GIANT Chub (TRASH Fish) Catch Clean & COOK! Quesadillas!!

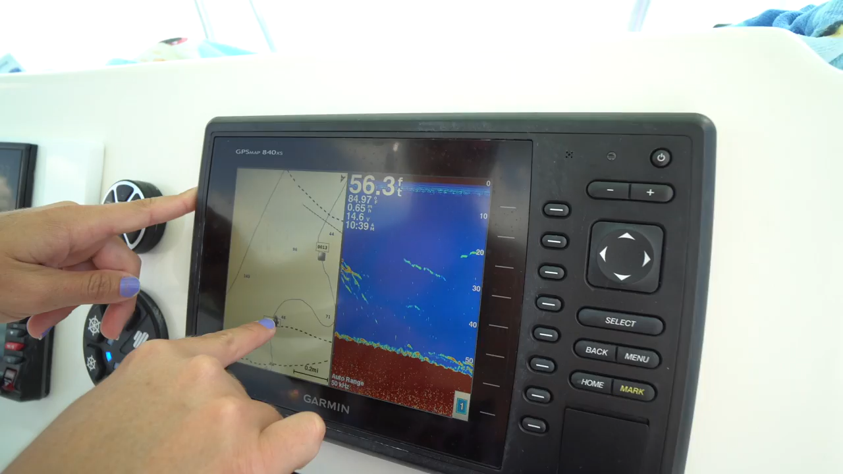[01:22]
On screen: depth 56.3 ft
so I'm on the reef ledge and you can kind of see stuff at the bottom you know that's rocks it's sea fans there's fish off the bottom grunts
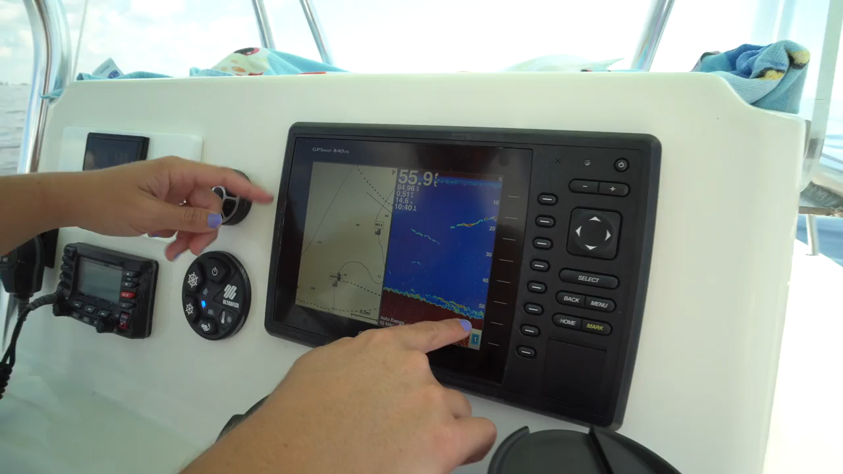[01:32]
you know any kind of schools of fish going on this is probably like a file fish
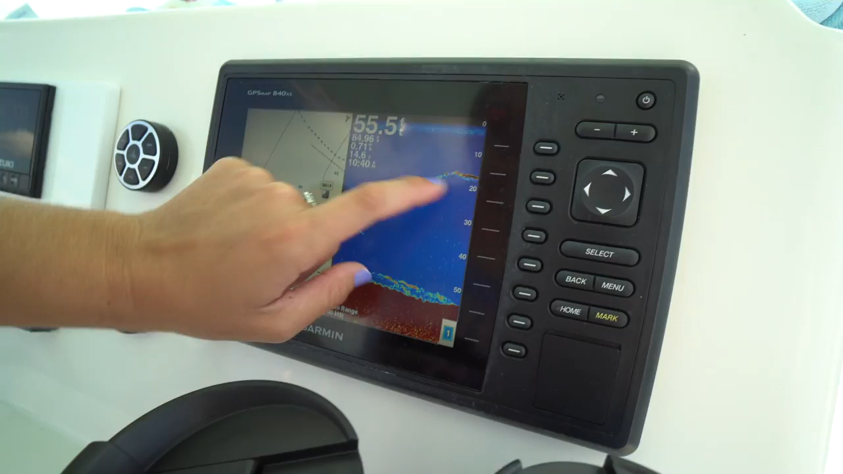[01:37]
or something trigger fish coming up high because they see the boat and want to check us out so we're pretty much just going to drift down this ledge not